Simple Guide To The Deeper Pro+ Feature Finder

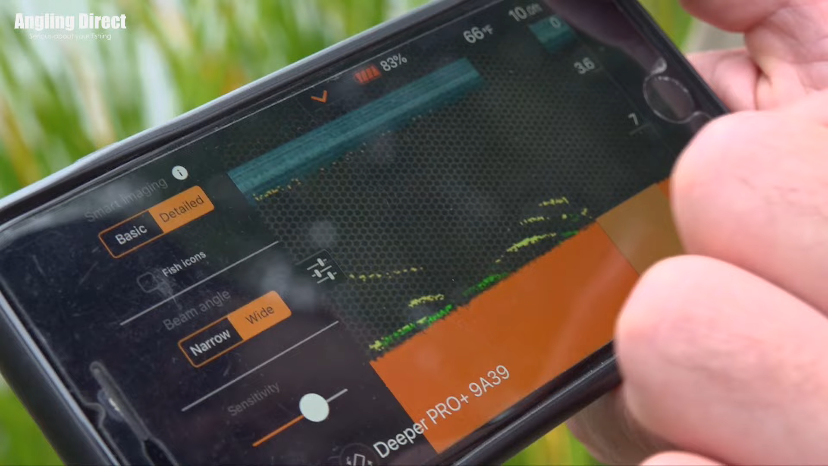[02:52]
It says basic or detailed you've had it on detail. You've had it on a wide angle which basically what you were saying is it gives you a broader area? If you imagine that what it's reading underneath it you have a choice of a narrow where it's going to read almost
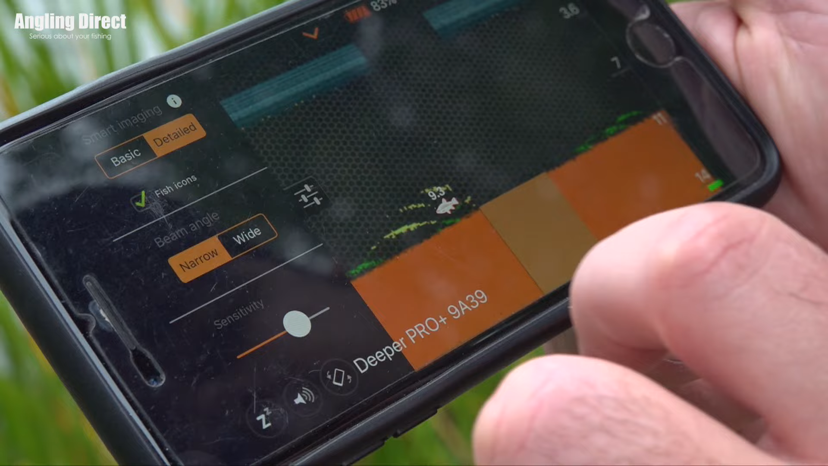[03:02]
straight underneath it and if you set it on wide it's going to read a bigger area underneath it.
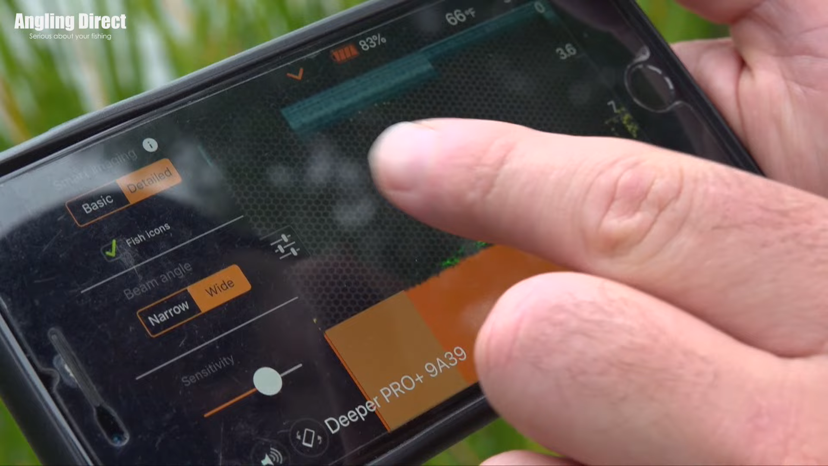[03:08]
On screen: water 66°F
So if you were looking for shoals of roach or something say you're using it for pike fishing and you want to try and find some some fish that the pike are preying on it's going to run it's going to read a bit further underneath it.
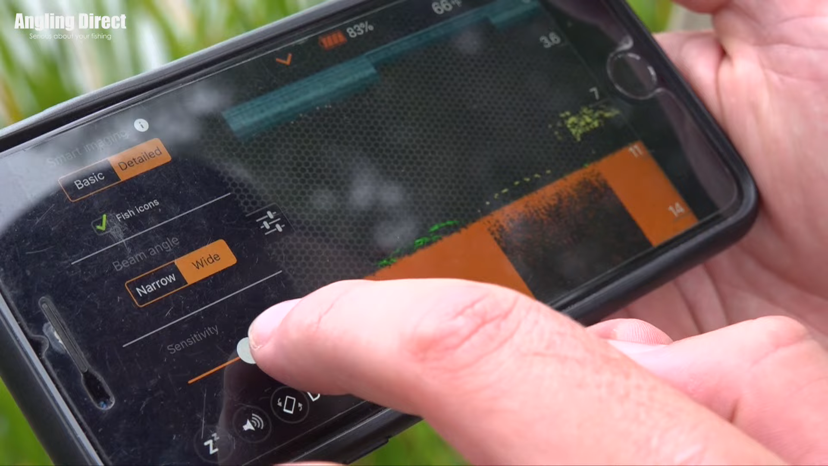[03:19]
Cool and then the other thing is there's sensitivity on there as well which is a little bar that you just slide up and down. I've noticed you had that about halfway?
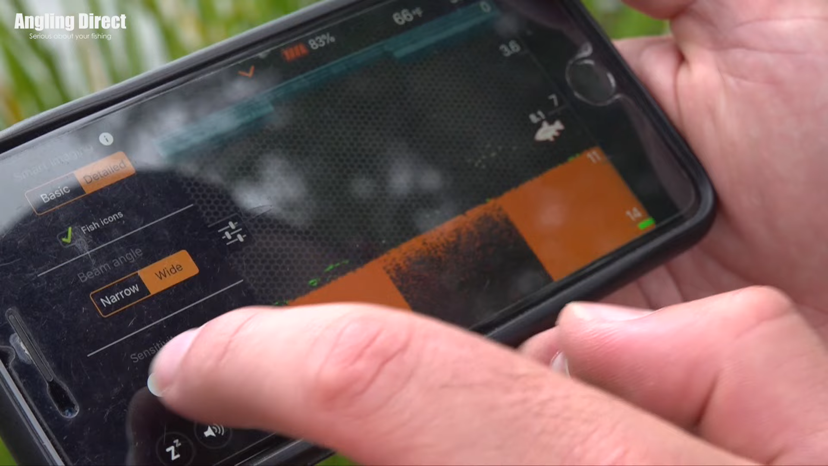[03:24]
Yeah yeah if you set the sensitivity too high it will pick up all sorts of interference so you'll have to have a play with it and just get it halfway maybe three quarters.
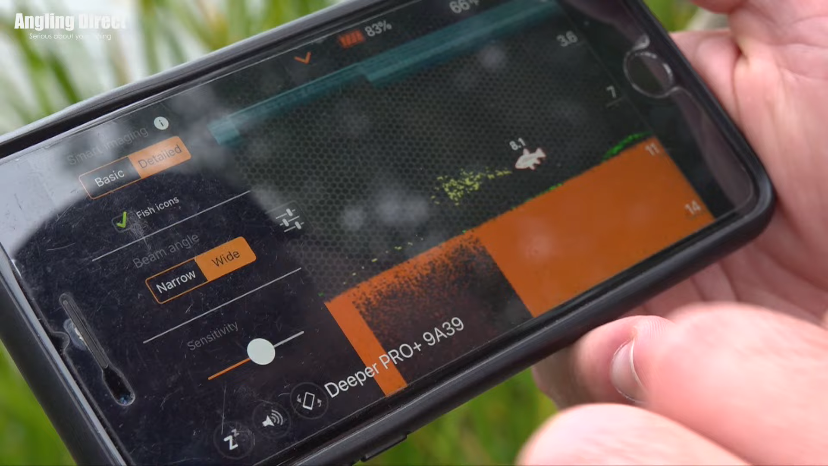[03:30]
It might vary depending on the venue if if you were to use it on a river you might find you
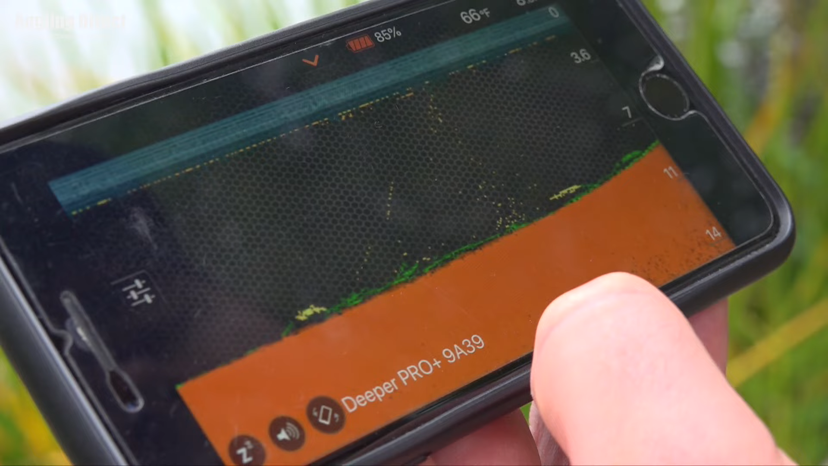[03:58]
On screen: water 66°F
We're fishing a swim where it's got a real pronounced marginal shelf
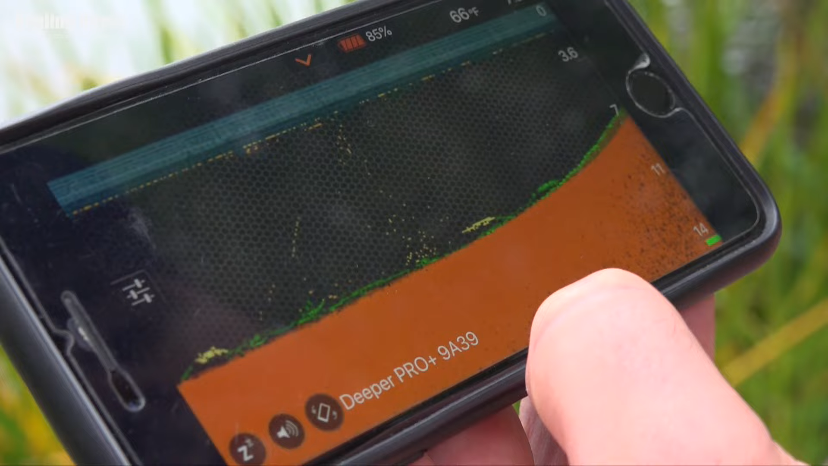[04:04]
On screen: water 66°F
yeah um it's fairly shallow water for quite a way out in the swim and then it down it goes yeah and um there's
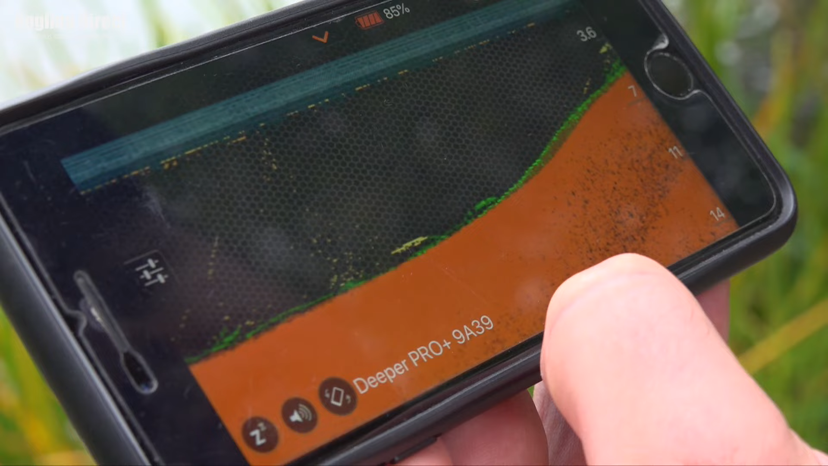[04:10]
also when you get to the shallow water there's a lot of weed there is and it was interesting that you can clearly see all the weed on the fish finder as well.
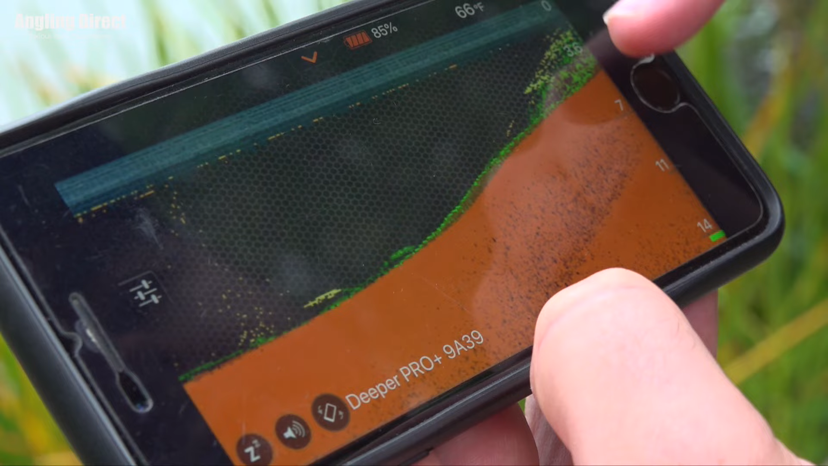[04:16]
On screen: water 66°F
Yeah it literally comes right up to the surface and actually look even appears on the screen looks like weed there's no mistake in it I
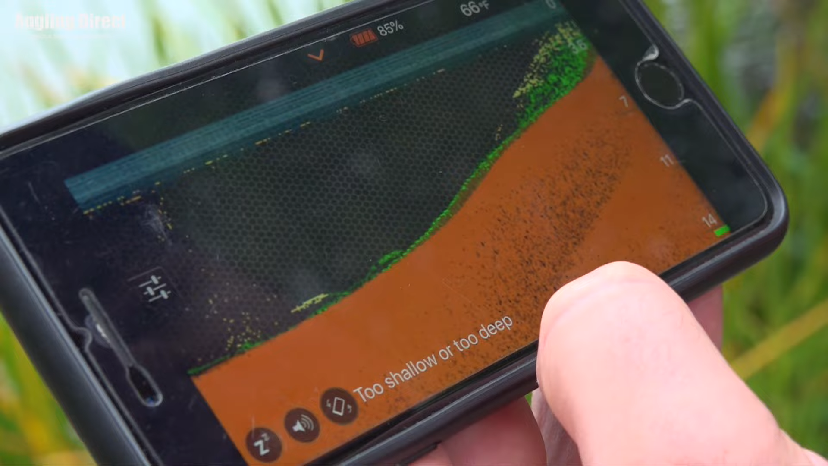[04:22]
know there's a fish icon you can have on there if you want but the bigger arcs of fish which you said is as you're dragging a fish finder over you see fish it's more arcs yeah but people may think that it's the fish moving
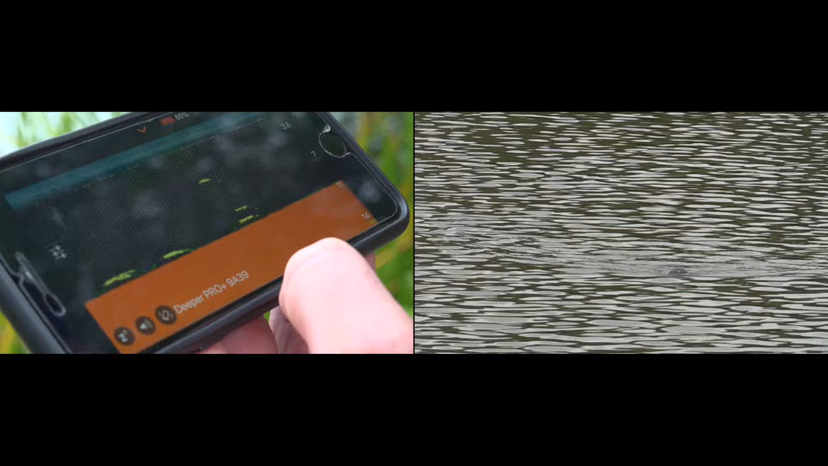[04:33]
through the water but it's your deeper fish finder moving over the fish so it leads a long line sort of sitting off the bottom or mid water um yeah it's not the fish going along in the water quite often it's you pulling it over the top of the fish but if you've if
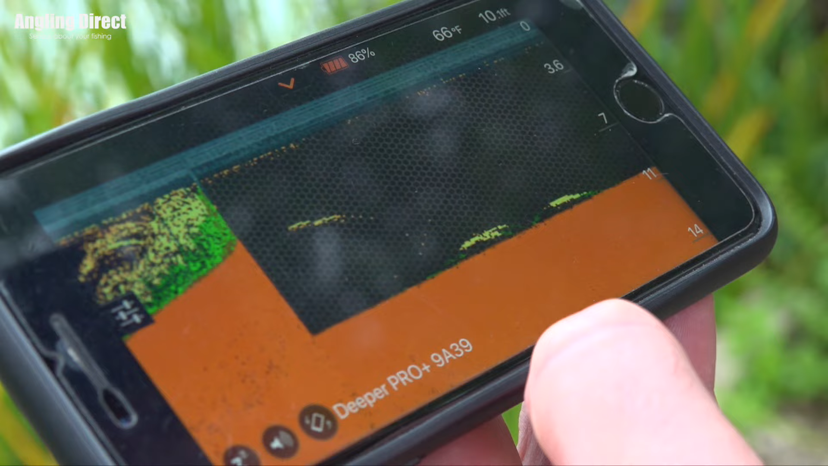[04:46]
On screen: water 66°F
you're seeing quite large almost like um they
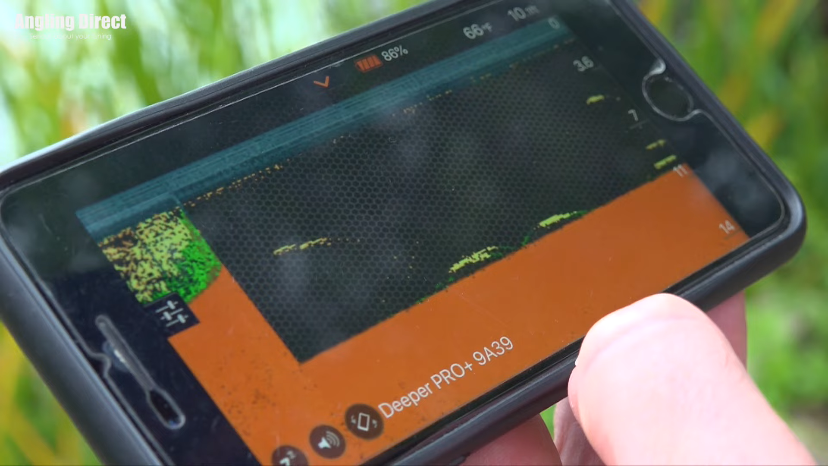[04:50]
On screen: water 66°F
are arcs yeah that is that is bigger larger fish yeah and then you've done a real neat trick I like this one so you've cast this out you found your spot which